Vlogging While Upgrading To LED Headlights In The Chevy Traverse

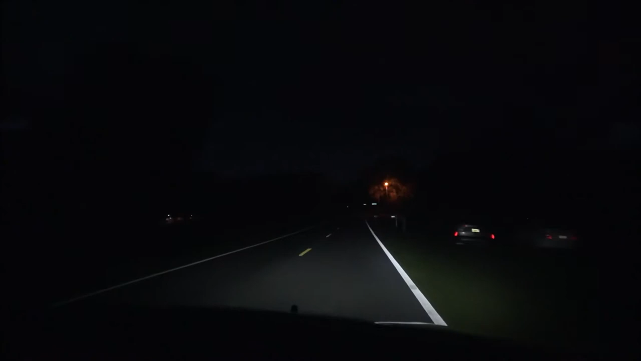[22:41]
Okay guys, so here's the headlights. Try to get you in the center there a little bit. So there's a turn right here, so as soon as Monkey gets around this turn, we'll have her kick the high beams on. So far these things are lighting up everything compared to what they were before. Oh yeah. Well, we got a car coming, of course.